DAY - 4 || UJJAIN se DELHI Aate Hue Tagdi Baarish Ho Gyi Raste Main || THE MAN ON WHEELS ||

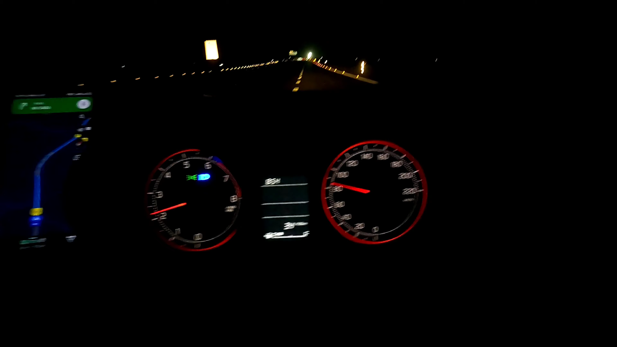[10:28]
8:54 9 बजने वाले हैं भाई।
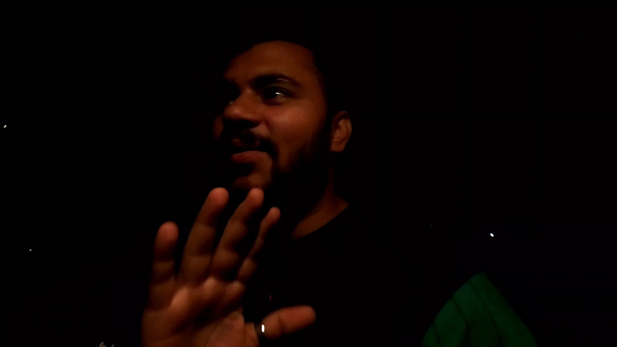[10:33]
सुबह 9 बजे निकले थे अपना होटल से जहाँ से हमने चेकआउट किया था उज्जैन से, और भाई 9 बजने वाले हैं, 12 घंटे के अंदर अंदर अपन गुड़गांव।
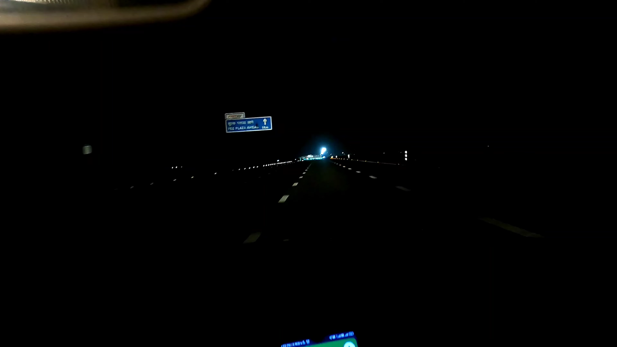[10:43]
ये सामने टोल है गुड़गांव भाई, फाइनली भाई पहुँच के 12 घंटे, जिसमें हमने 2-3 ब्रेक भी लिए, एक ब्रेक लिया था 1 घंटे का।
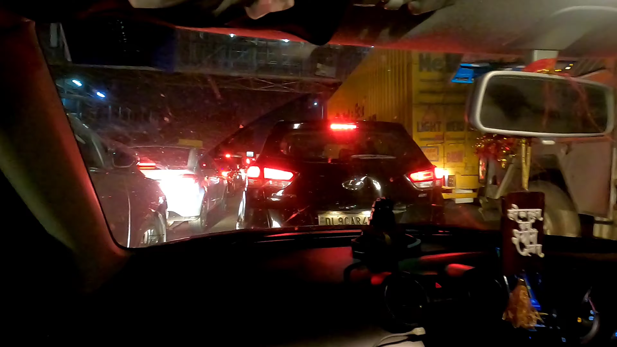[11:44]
और भाई कहा हमने लगा हुआ गंदे वाला ट्रैफिक गुड़गांव के अंदर, भयंकर वाला ट्रैफिक।